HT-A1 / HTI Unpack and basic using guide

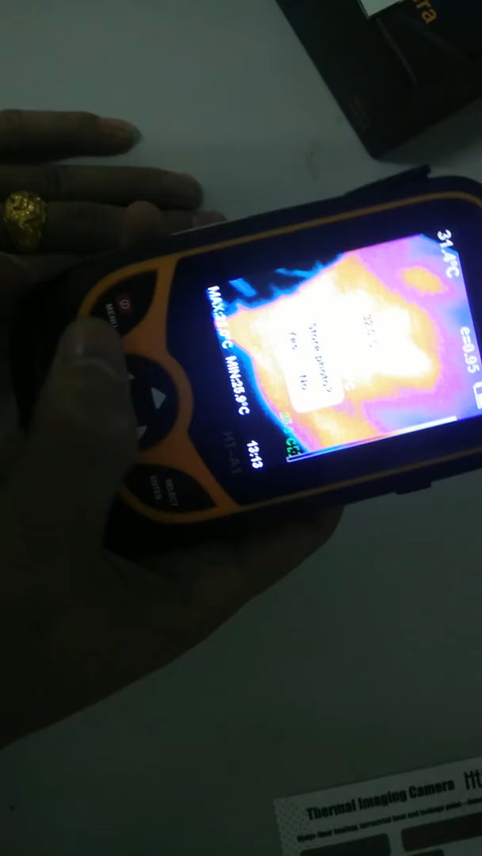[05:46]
On screen: spot 31.4°C
เพื่อมันทึกเติacz  телефон
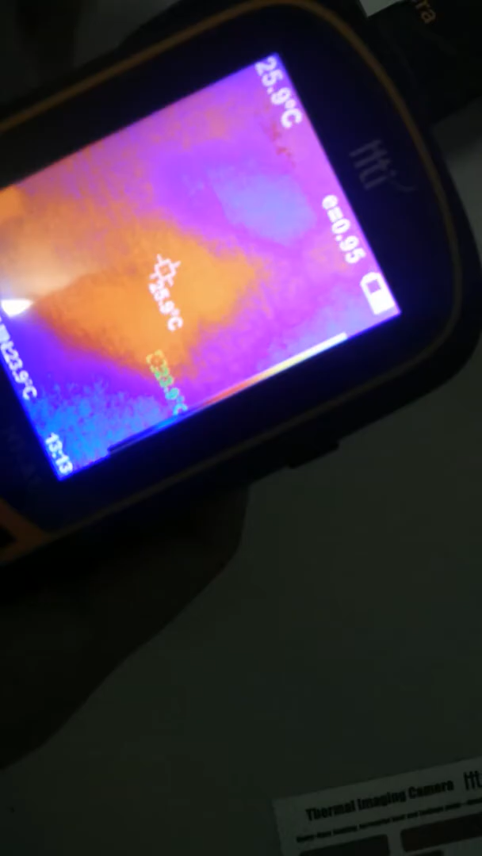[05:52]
ถ้ان
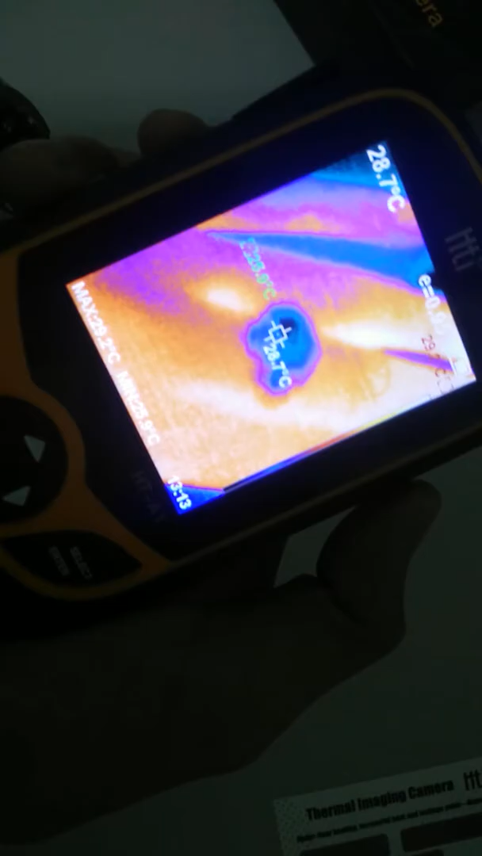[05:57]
ไม่มันทึกเพื่อกดปุ่มเมนู
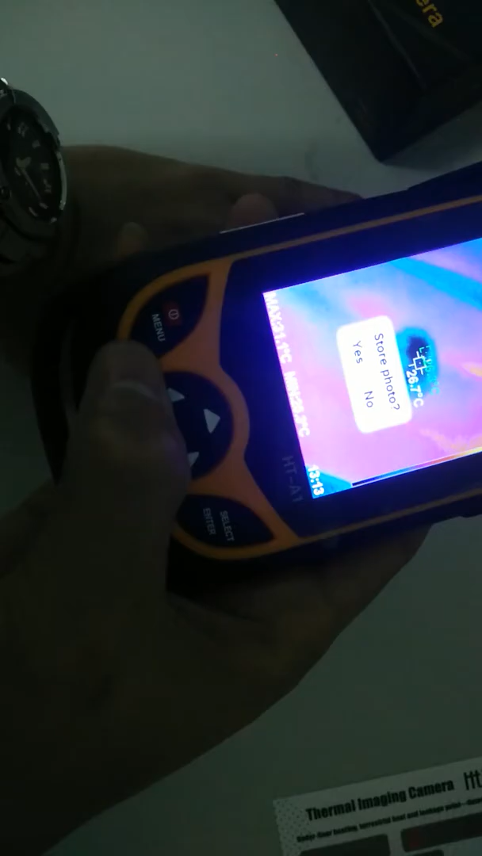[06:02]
ถ้าเราไม่มันทึก และก
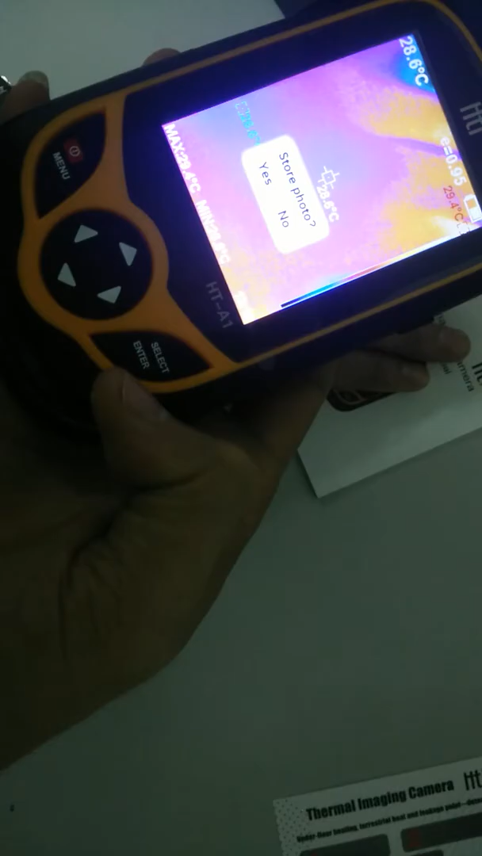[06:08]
ดปุ่ม Selex ตัวนี้จะโน่ไม่มันทึกให้
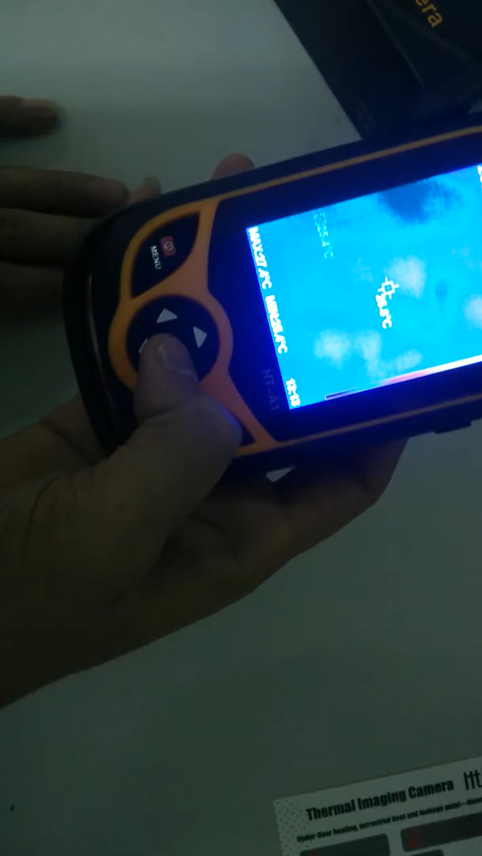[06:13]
เรามาดูภาพที่เรามันทึก ก็มาที่เมนู ก็มาที่ image
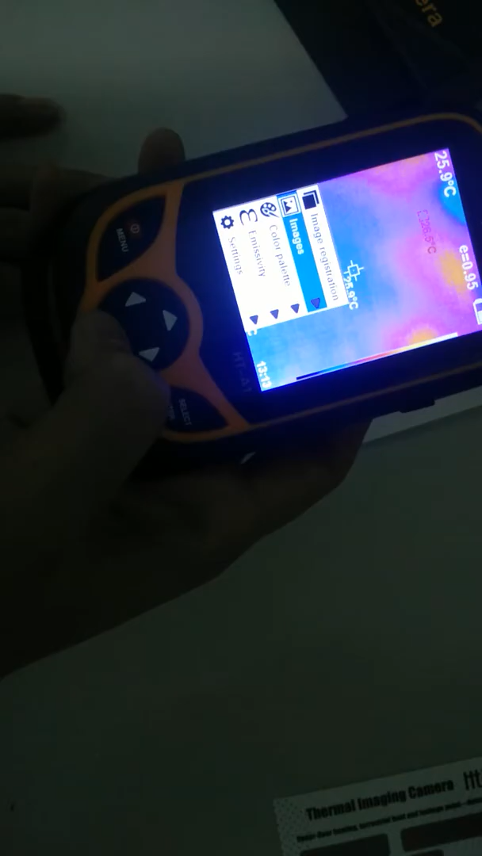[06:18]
เราก็กดลูกสอนเลื่อนมาทางขวา ก็มี 2 ลูกภาพ แต่งั้นก็กดปุ่ม enter
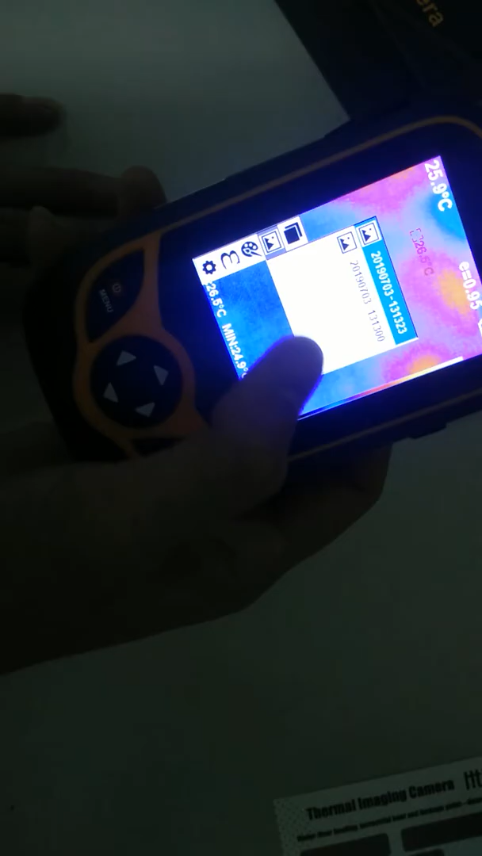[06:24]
มันก็จะโชรรูปภาพที่เรามันทึกให้ ถ้าเราจะลบ เรากดปุ่มลูกสอนขึ้น เมื่อจะมีเขามา delete photo
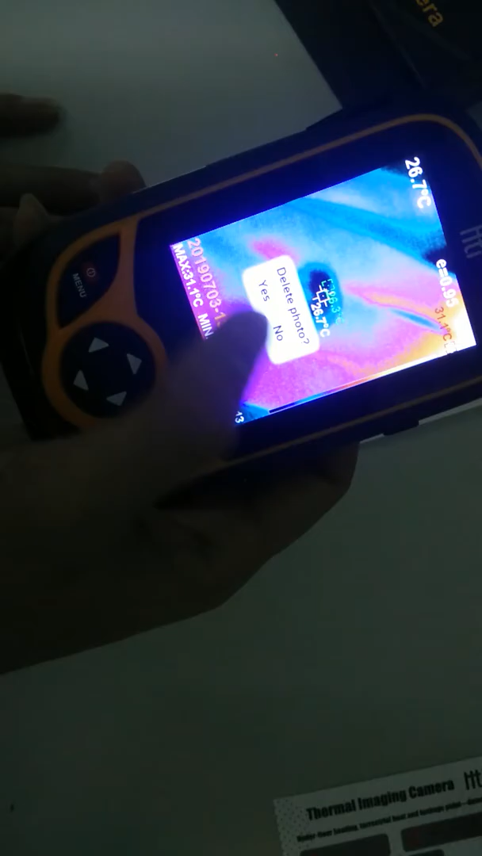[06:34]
ถ้าเราจะ delete เราจะกดปุ่มเมนูเพื่อ yes ถ้าเราไม่ลบ
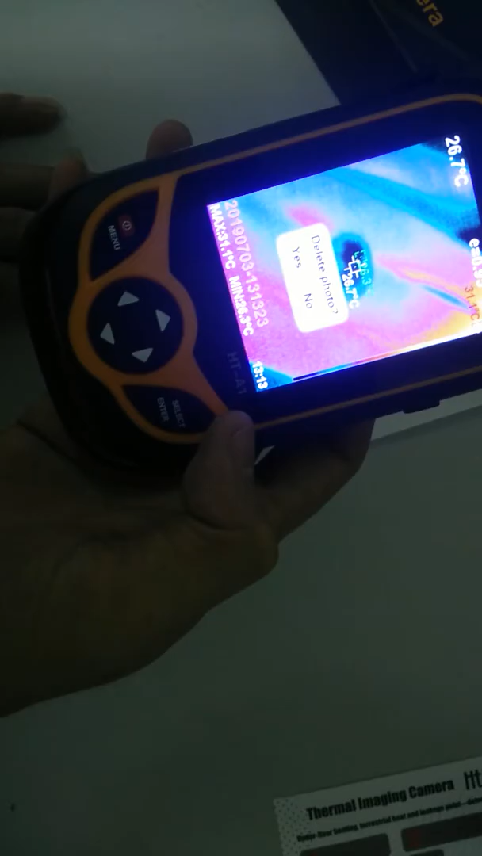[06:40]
เราจะกดปุ่ม Enter no นะครับถ้าเราจะลบก็กด yes อันนี้เราจะลบก็กด yes
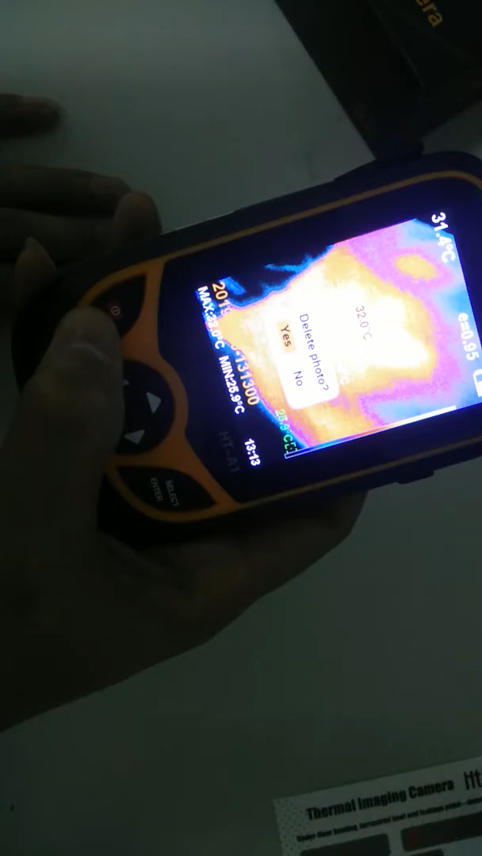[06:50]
On screen: min 25.9°C
ก็จะหมดไม่มีภาพแล้วนะครับ จากนั้นเราจะออก